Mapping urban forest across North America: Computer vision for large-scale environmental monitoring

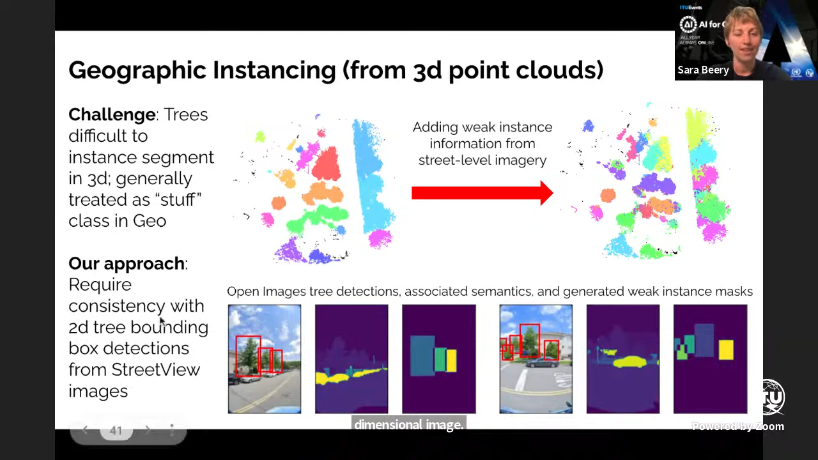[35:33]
We're getting much better disambiguation of these instances of trees by incorporating this two-dimensional image pixel level information. So the dataset is released to the public, and you're more than welcome